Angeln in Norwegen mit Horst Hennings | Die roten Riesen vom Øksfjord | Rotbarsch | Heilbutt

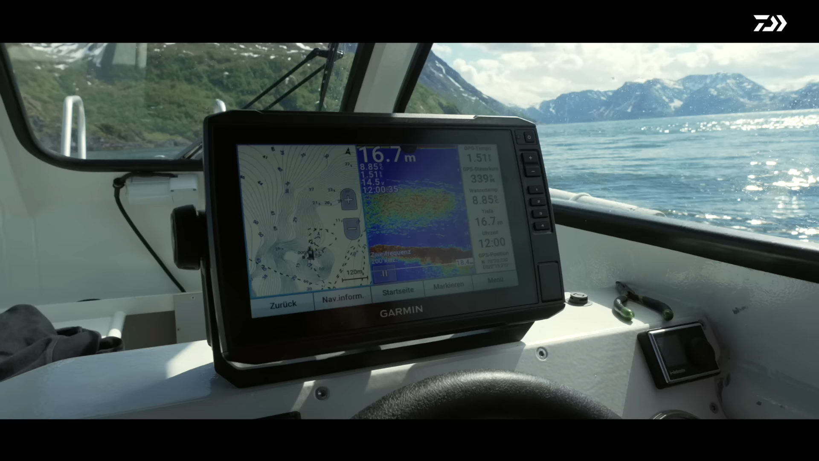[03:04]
On screen: depth 16.7 m
Echolot ist ja voll. Sieht relativ vielversprechend aus, das Ganze. Dann zeig mal, was deine Hute schaut. Ja, Köderfische sollte sie doch aushalten können.